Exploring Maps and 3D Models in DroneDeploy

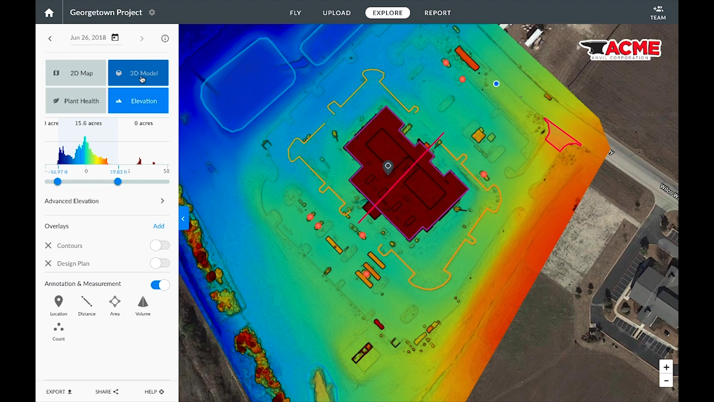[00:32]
Pretty amazing considering we've only taken a few images. At any point you can also change the resolution by clicking on the little settings icon in the top right hand corner.